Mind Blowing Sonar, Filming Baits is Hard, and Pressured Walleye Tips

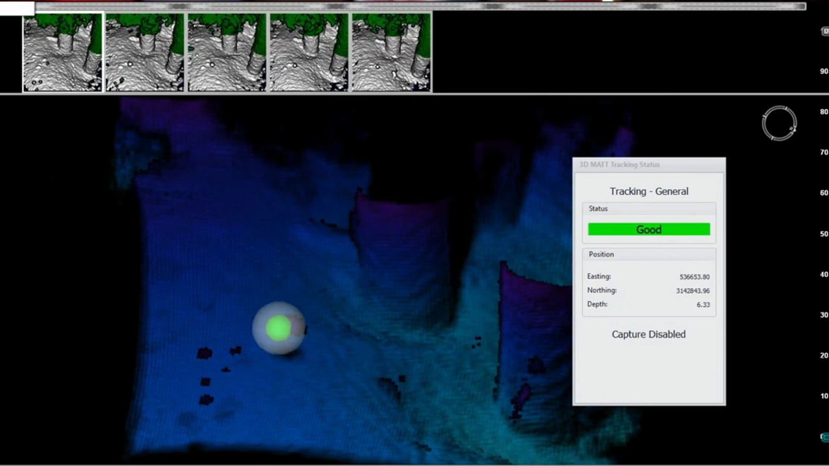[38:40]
then the other mind-blowing thing is that it it you can wrap around it's like you can see around that fish um so lots of exciting stuff coming down the pike for fishing and i